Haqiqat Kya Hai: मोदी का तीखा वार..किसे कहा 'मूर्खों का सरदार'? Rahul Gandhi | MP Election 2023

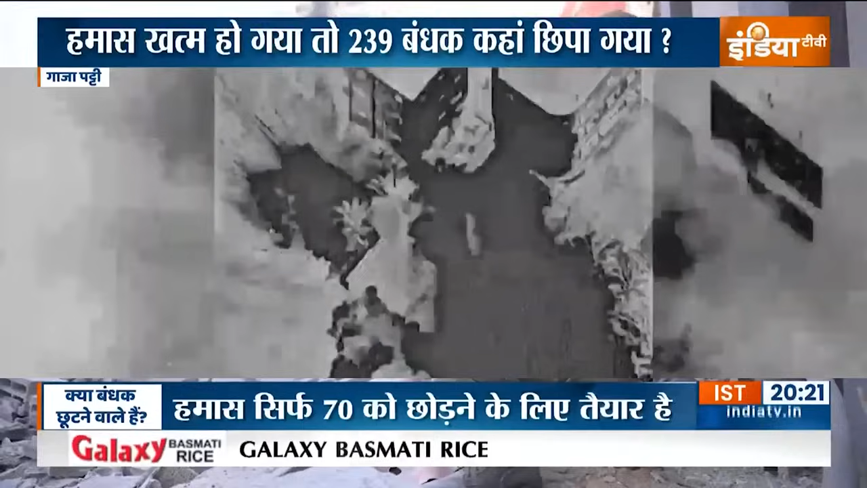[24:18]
हमास के आतंक वादियों की तलाश में इसराइल ने पूरे नौर्थ गाजा को धुआ धुआ कर दिया है एक एक घर, एक एक अस्पताल,